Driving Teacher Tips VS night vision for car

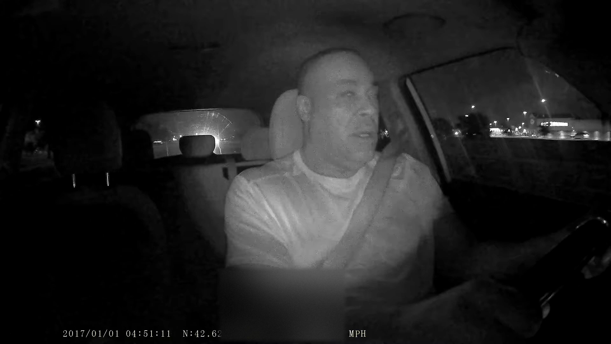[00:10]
The speed limit here is 50 miles an hour, so I'm trying to get my speed up to about 45, 47 miles an hour so I can start timing it to make the lights. It's really easy to fall asleep if you're not paying attention. So, you want to be at a smooth pace so you can make most of the lights. You can kind of see me scanning, looking around, being patient, watching for deer, other drivers who can pull out in front of us, people falling asleep.